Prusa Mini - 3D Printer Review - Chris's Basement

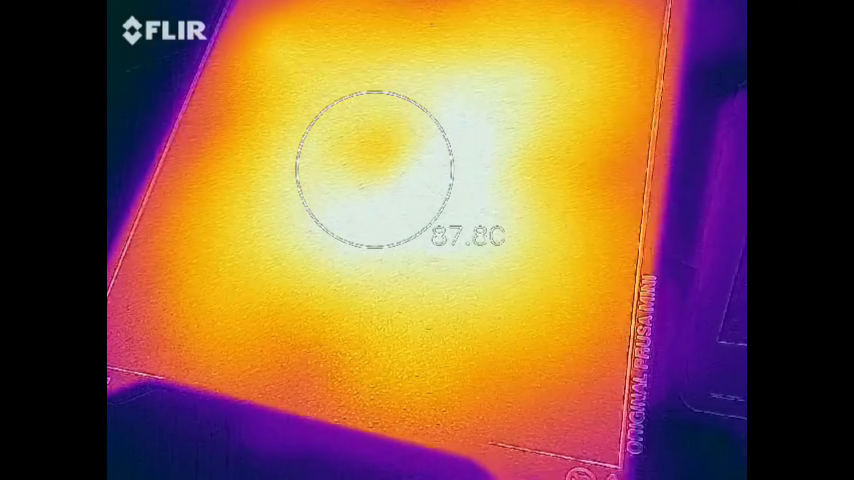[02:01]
On screen: spot 87.8°C
And here's a thermal shot of the bed at 85C. The corners are just a little bit cooler,
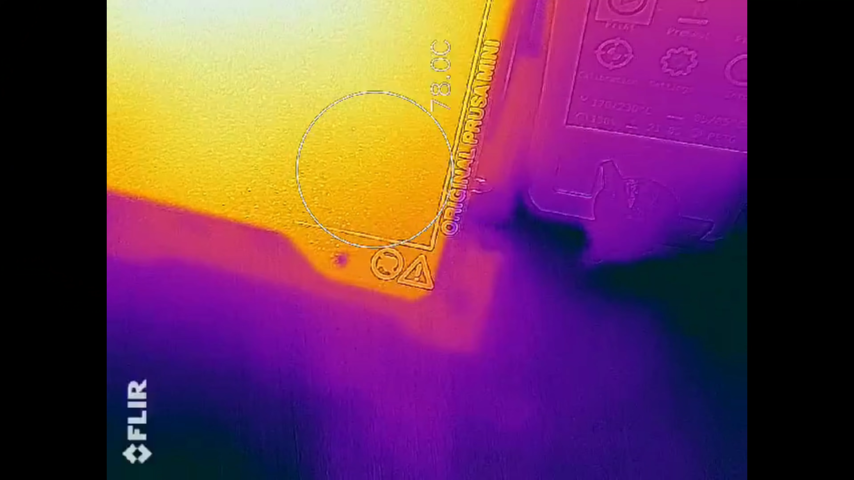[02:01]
maybe about a 10-degree drop in the printable area down in the corner. Nothing too much to worry about. Just remember, the larger the item, probably the higher the bed heat you're going to need.
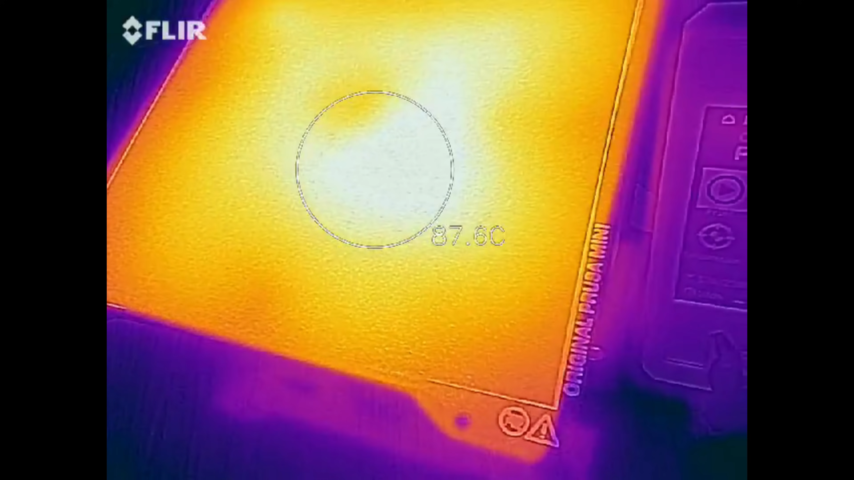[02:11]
On screen: spot 87.6°C
And as I've stated before, Prusa has gone with a custom hot-end setup for the Mini. You now have this custom heat sink that has a 40mm fan to cool it off.